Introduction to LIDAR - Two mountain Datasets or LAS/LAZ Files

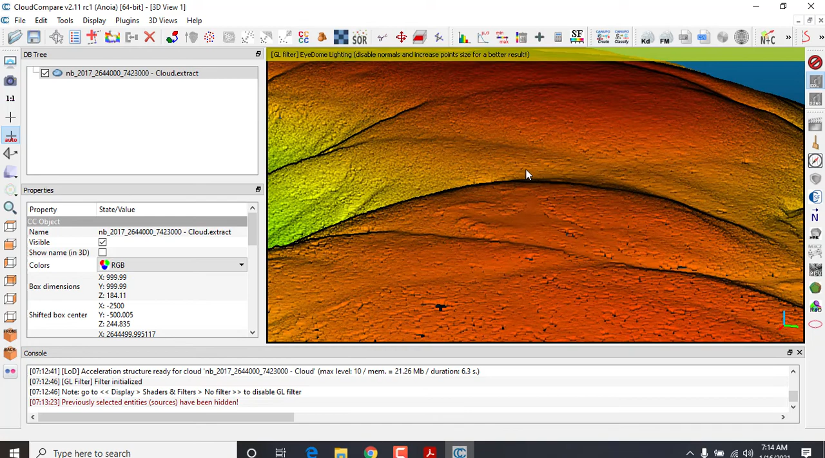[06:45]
way we look at landscapes another thing just show you some really neat tricks from my experience what you can do is actually save viewports so you can actually create viewpoint here let's
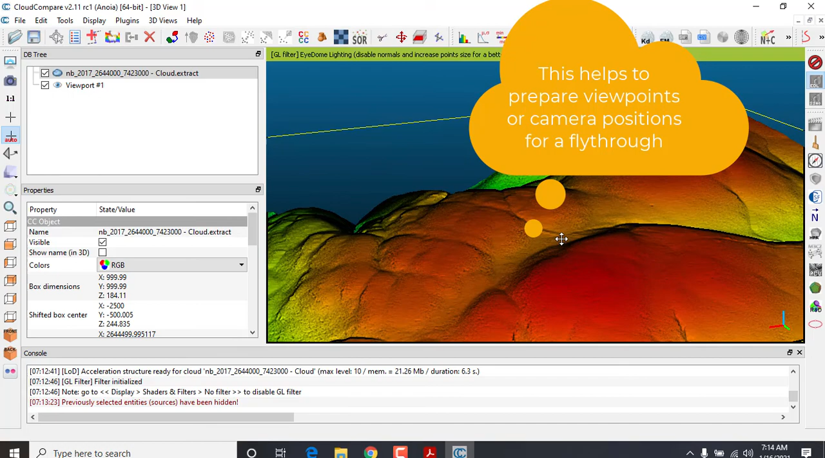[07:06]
bring in here let's go down here so if you're looking at this reverse brook
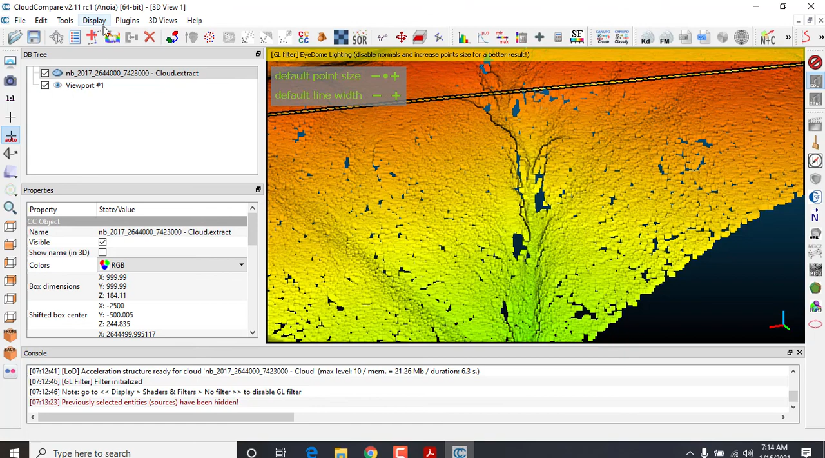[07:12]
play viewpoint here as an object let's go over here and see where I'm holding down and I want to show this part and then I'm going to turn around here let's get a nice top
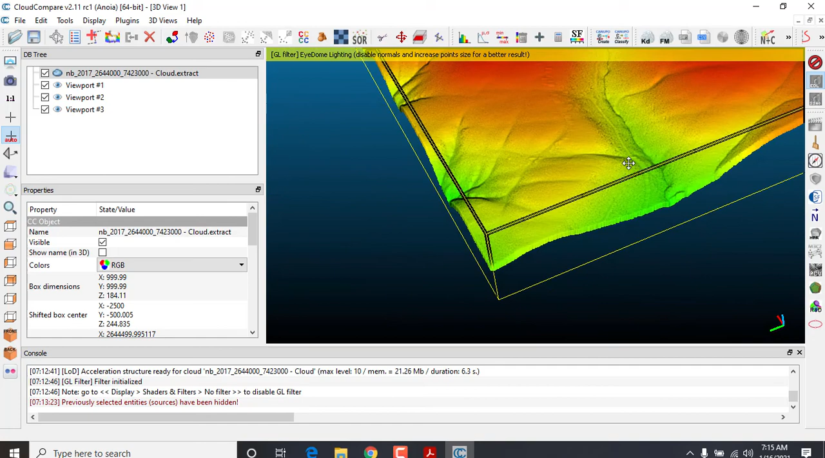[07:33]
do you want the whole site overview one thing you can do is hold down all these viewpoints shift key
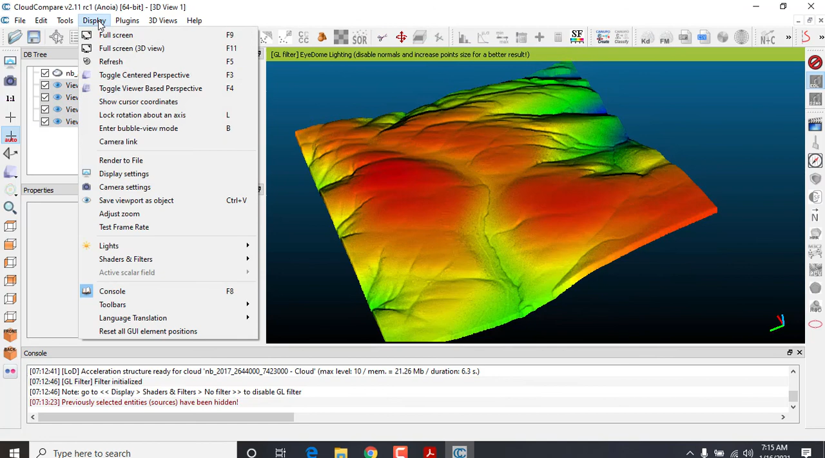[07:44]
and there's a really neat setting in here to create an animation it's a plug-in animation based on all these you'd set up the duration the longer the better say
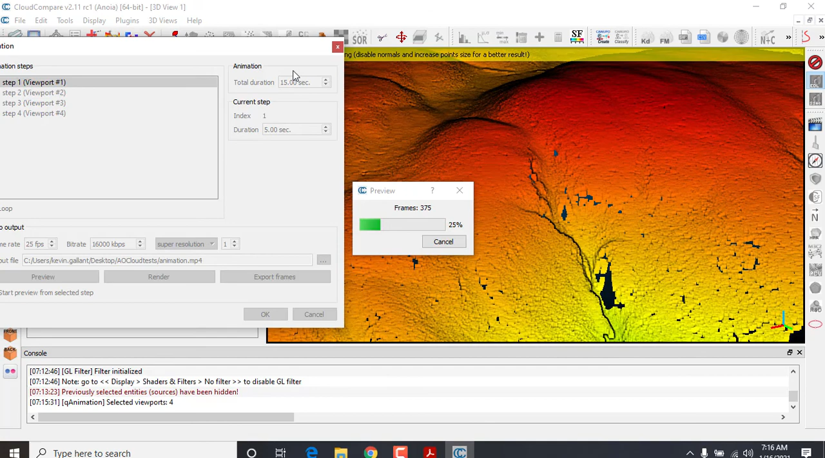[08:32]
a video format called mp4 put it right into your YouTube or your preference for viewing and and this way people don't have to go into the cloud compare software they can view that point cloud and as an animation that's it basics cloud basic issues thank you